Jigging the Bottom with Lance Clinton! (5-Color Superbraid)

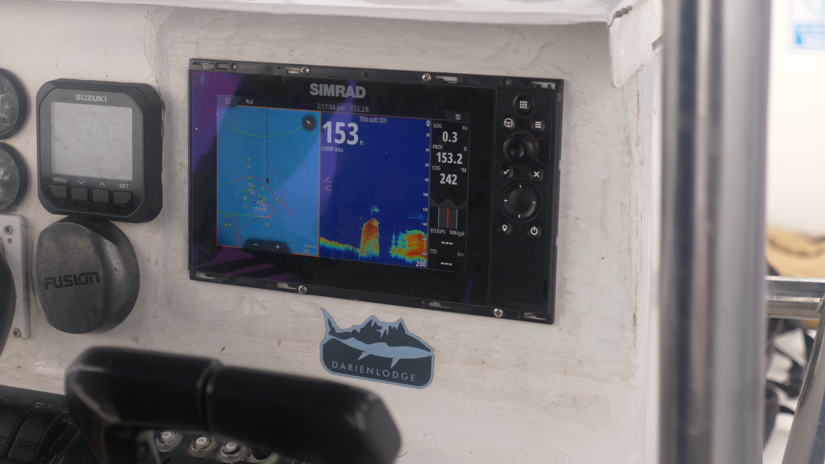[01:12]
155 feet of water I'm fishing 130 gram lead jig as a rule of thumb you